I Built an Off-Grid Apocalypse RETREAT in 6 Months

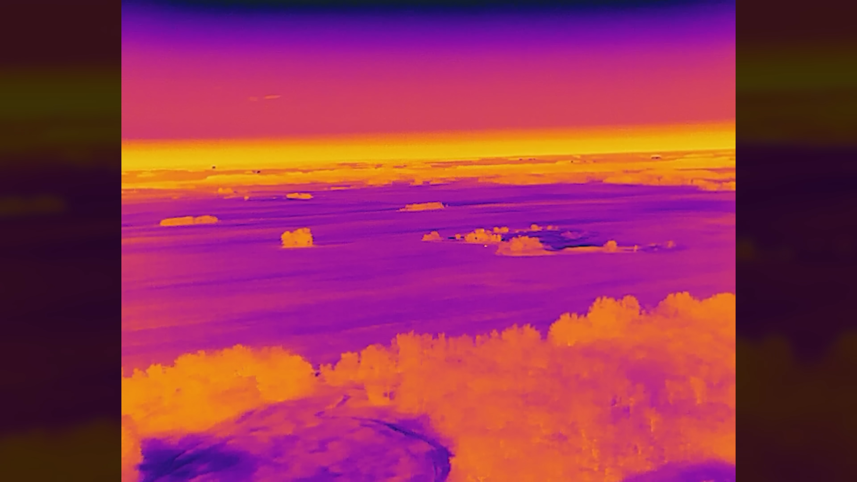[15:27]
kilometer radius of us right now there's at least 12 deer and i know where they hide
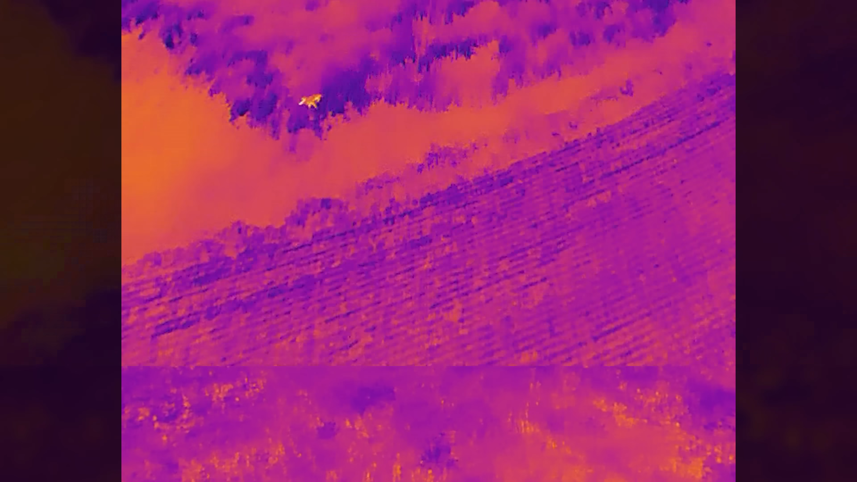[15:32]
i know where they chill so if we ever need meat there's a lot of meat on the property